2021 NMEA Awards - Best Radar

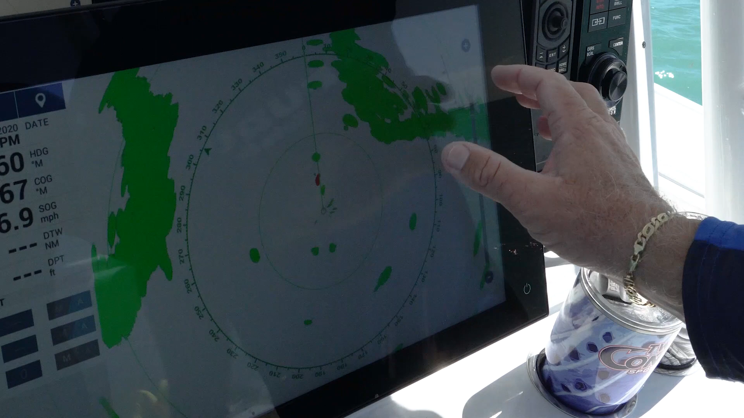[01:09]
So if they're approaching us from behind or in front of us, at three knots it turns red just to let us know that it's a threat.
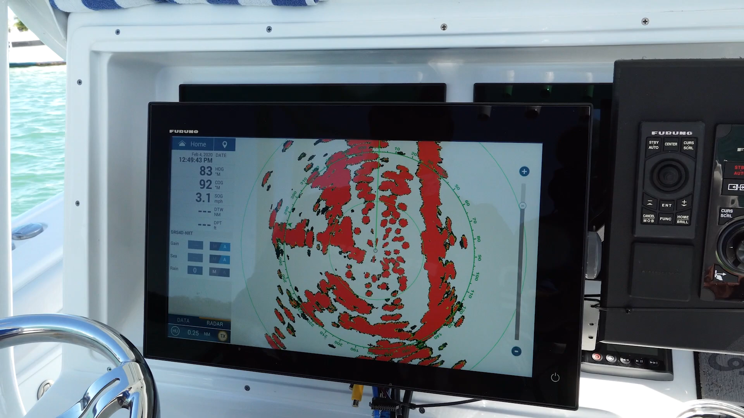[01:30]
So as we zoom in, you can see all these sailboats anchored up.
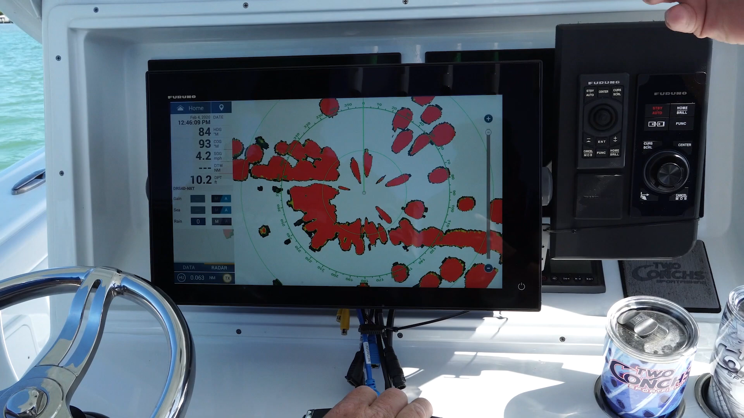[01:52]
If I edge swipe up, I can run my res boost as standard, enhanced one, enhanced two or enhanced three.
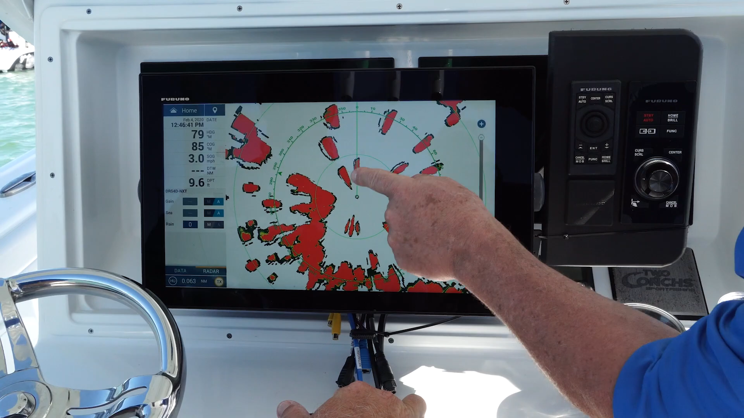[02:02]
So let's look at the two boats in front of us to our port. One, two, three right here.
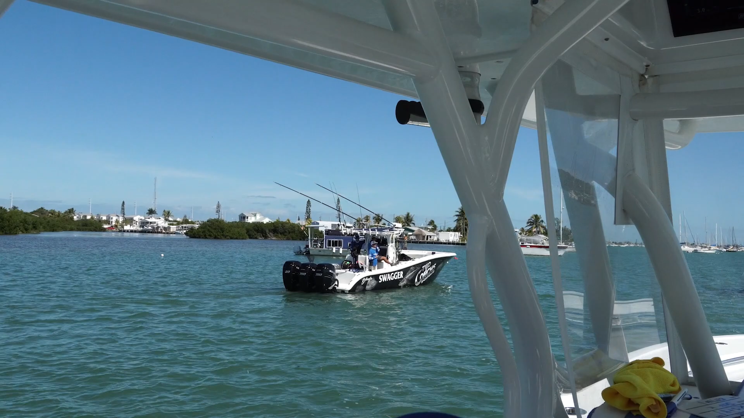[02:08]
Let's try to look at those in standard mode
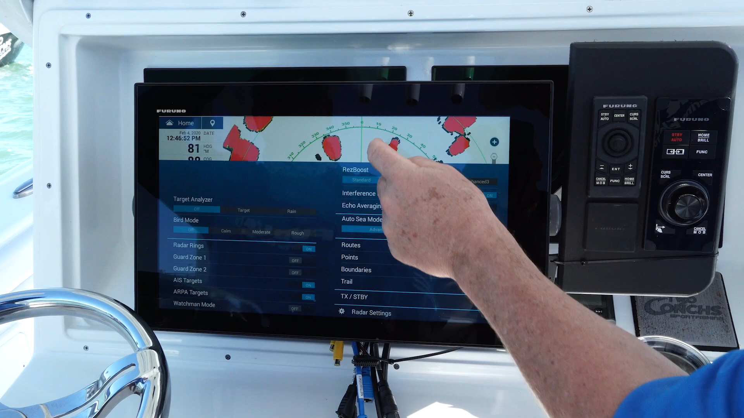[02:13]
or my res boost enhanced two mode.
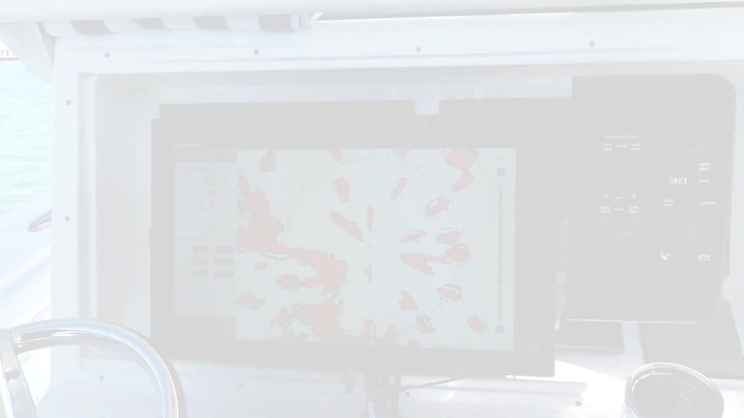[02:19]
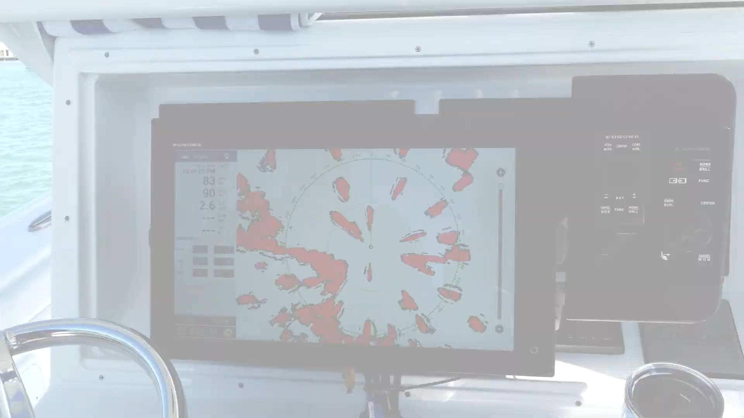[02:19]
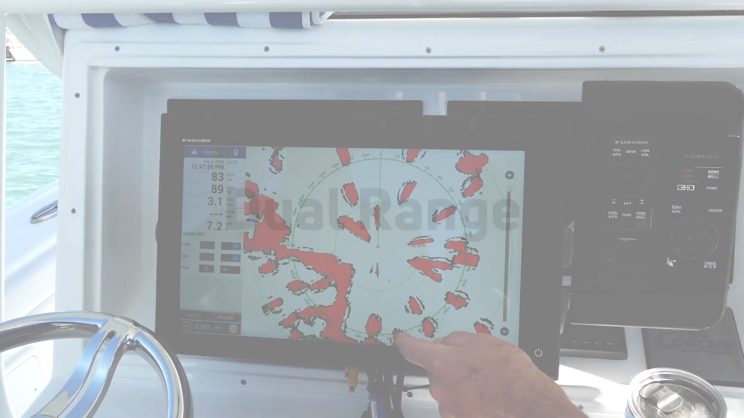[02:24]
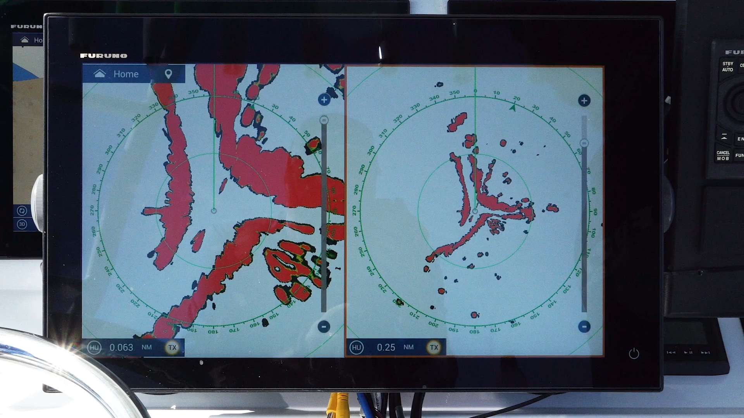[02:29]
One feature in the NXT radar that's possible is dual range capability and TZ Touch 3 MFDs have that capability built in.
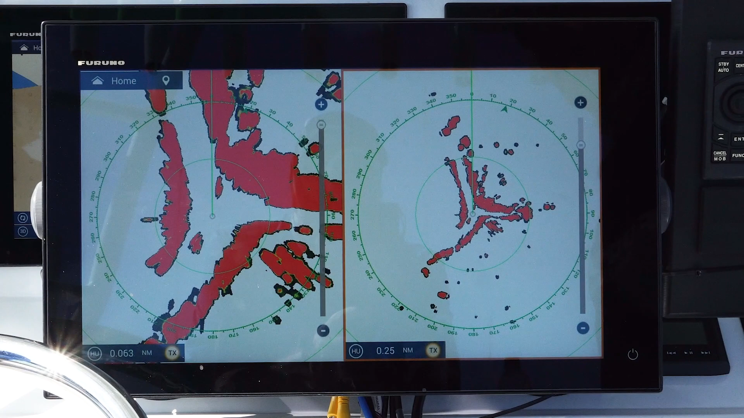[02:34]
So whenever I hook up a radar, I can show split ranges where I have a radar presentation on the left side, for example, in these tight mangroves where I'm looking very close in and on the right side where I'm zoomed out more.
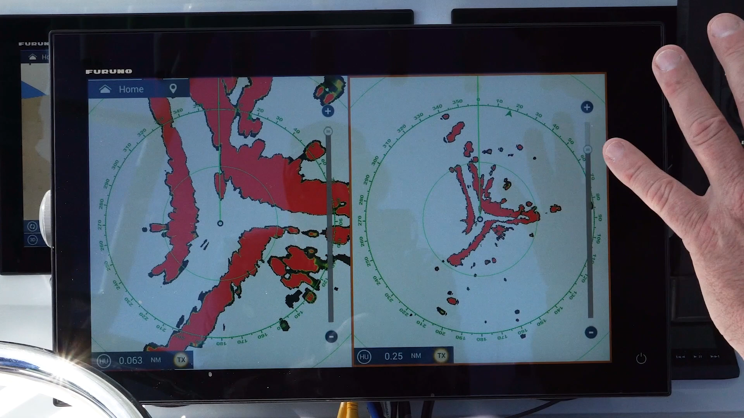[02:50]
It's nice to increase your situational awareness, get a better overview of what's around you on the right side, but look in really tight and see really close up on the left side.